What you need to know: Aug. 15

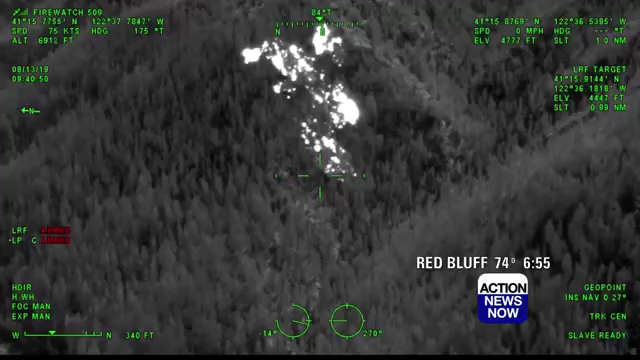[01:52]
This view is of the Trinity Fire, captured Wednesday through a Cobra helicopter infrared camera.